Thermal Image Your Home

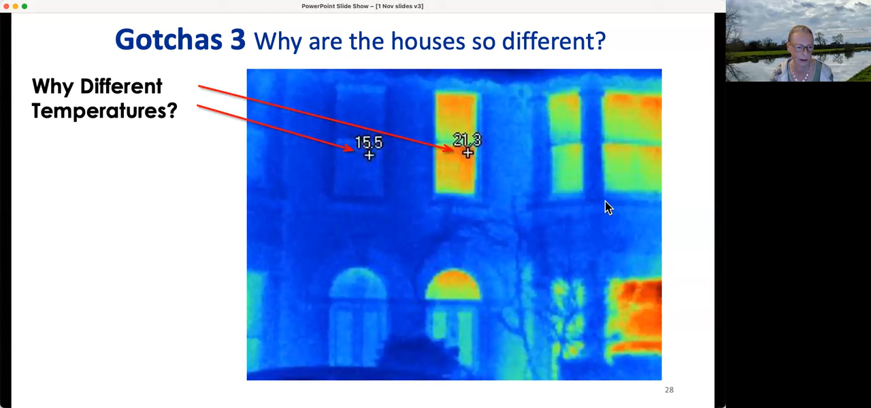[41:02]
This is something that comes up a lot. This house here, the people who live in it are quite abstemious with the heating and the house here has some elderly people and who are not well and need a lot more house. It's my house. It's my house. Yes.
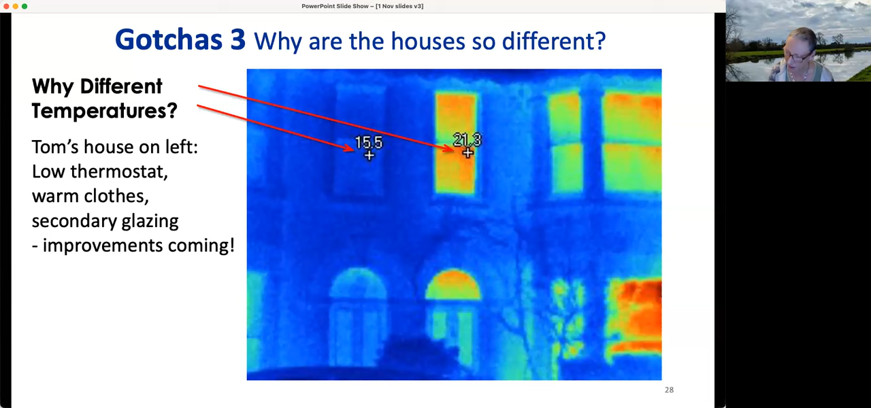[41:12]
Well, you used to be abstemious with the heating, but you're a bit less abstemious now. What are we looking at here? We're looking at the front of the house and you can see windows. We're looking at, I think it's an upper story in fact, but that's not that relevant in this particular case. We've got a radiator against the wall. We do indeed have a radiator against the wall. It's quite nice when it shows up as brightly as this, although it's actually very bad when it shows up as badly as this.
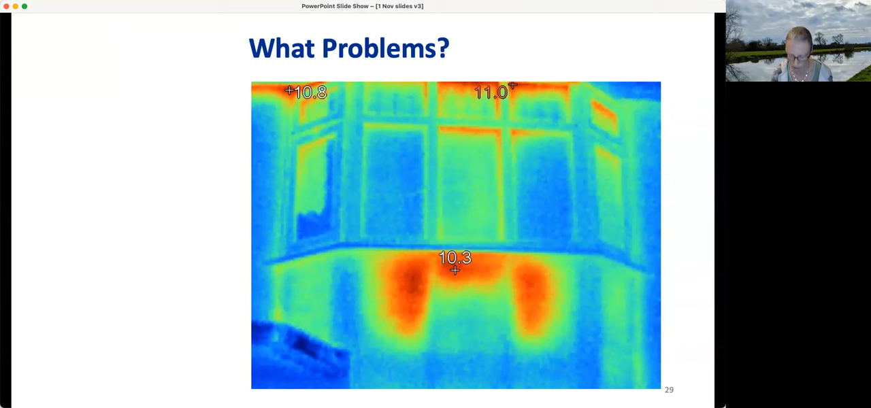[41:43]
Do you know what you can do about it? Radiator reflector? Yeah, exactly. Put a radiator reflector behind it. If you've got a solid walls and you don't have insulation on there and you don't have reflective foil, it is going to be pretty bold. People do ask, why is it colder in the middle? We are pretty certain that that is because the radiator has got a bit sludged up and the flow of the hot water through the radiator is just sort of missing that bit, which is another example of a radiator not functioning correctly.
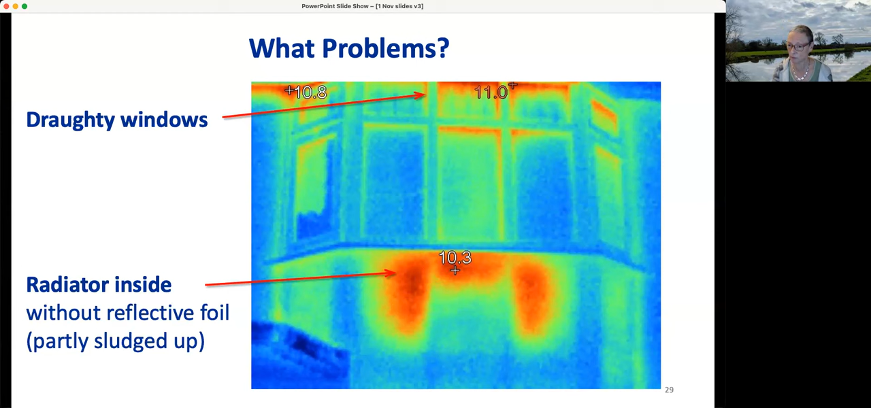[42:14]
And that one needs a power flush or something. Can that mean, hello? Can that mean that the insulation of the wall is sufficient? Oh yeah, absolutely. I mean, well, I suppose if the radiators are very warm, if you're running your radiators at 80, then you might be, you'd probably see them even if it is quite well insulated. In fact, the temperature difference isn't massive, but it is significant.